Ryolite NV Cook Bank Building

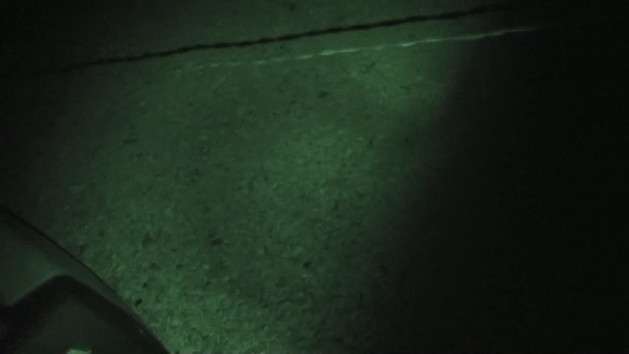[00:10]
I'm going to get a generator here, trying to find a surgeon under this barbed wire fence.
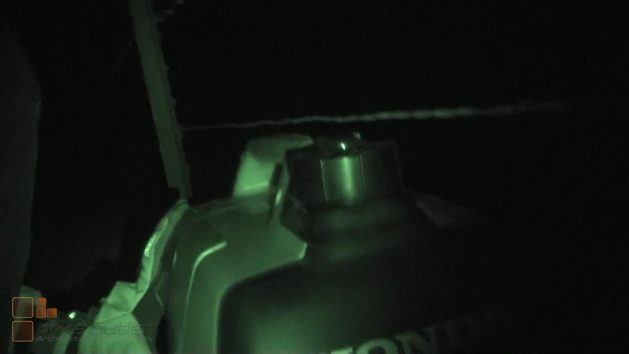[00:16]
We're getting up our flight here.
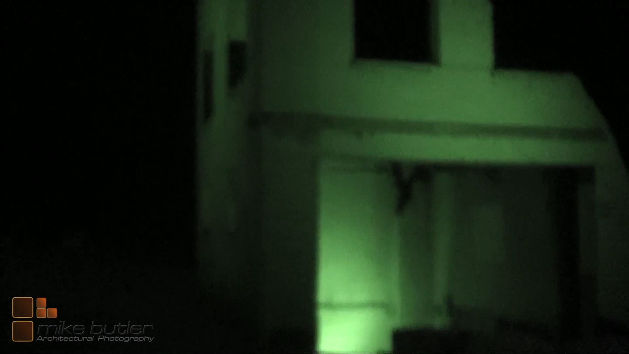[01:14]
So here we are at 3 a.m. in Ryolite, Nevada to photograph the ruins of the old Cook Bank building.
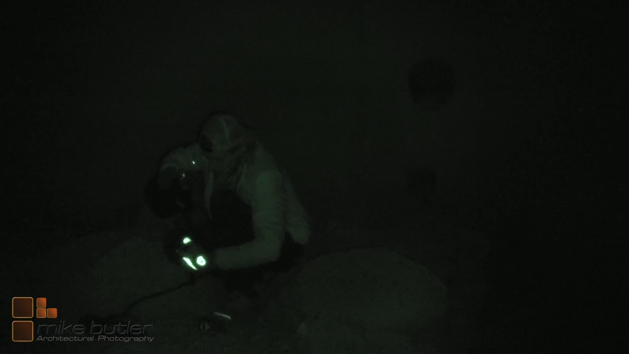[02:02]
Okay, we've got the dimmer hooked up to the cord.
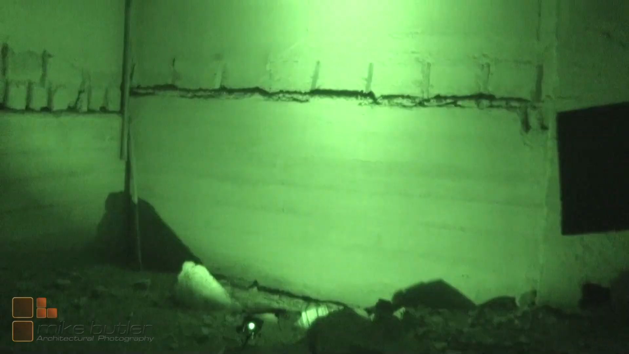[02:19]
We've got a nice little uplight here. It's a nice textural lighting, as you can see.
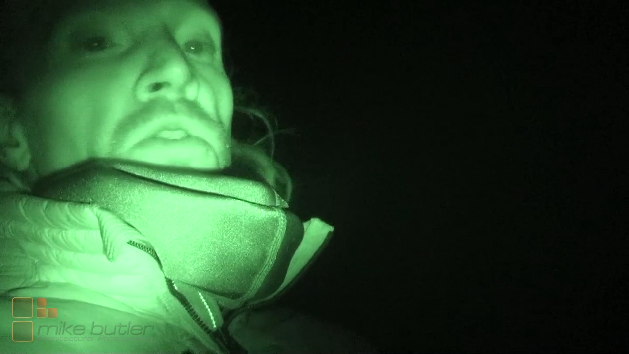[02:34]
We're going to switch out two lights. We're going to switch out the light that's behind me here, which is on the ground, and we'll put this light there.
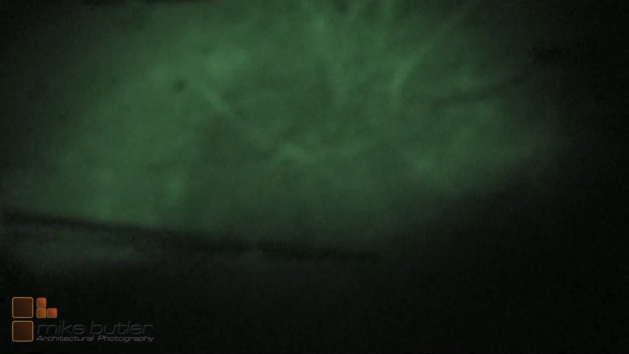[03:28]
It's on pretty precipitous ground here. Okay, the light was falling over, so solutions out here don't have to be elegant.
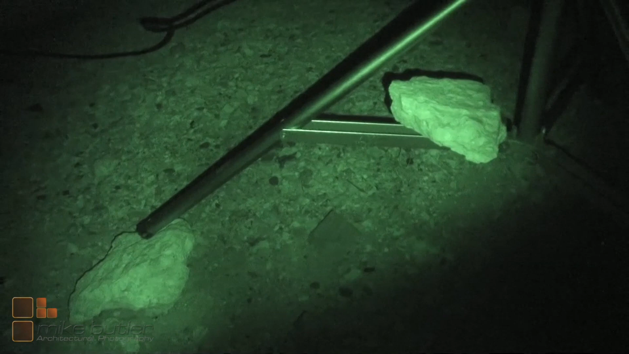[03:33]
They just need to work. We've lit this side of the building. Primarily I'm just lighting this side right here, the far left side. But instead of just lighting that in complete blackness, I wanted to light the structures around it to make it easier to Photoshop together. Let's see. It's a bit bright down here, but I don't care.